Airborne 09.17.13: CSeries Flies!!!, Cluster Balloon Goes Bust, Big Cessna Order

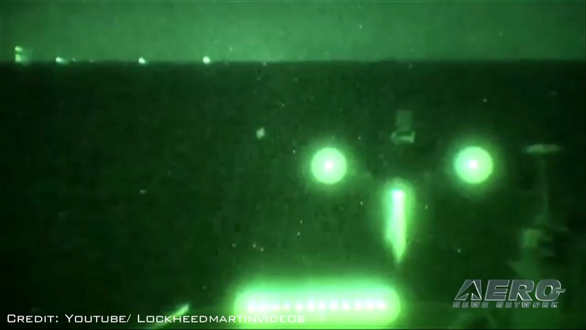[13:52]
It's a brief 48-second video, but it shows the first vertical night landing on a carrier by an F-35B, an important milestone for this new aircraft.
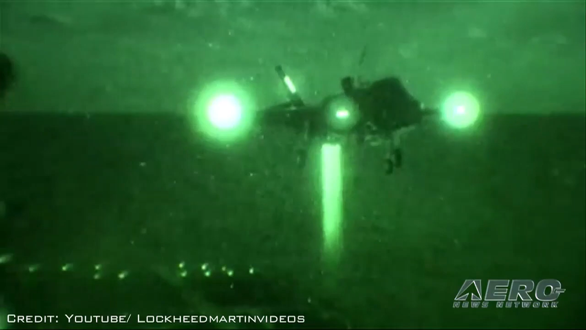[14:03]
Find it on YouTube by searching F-35B accomplishes first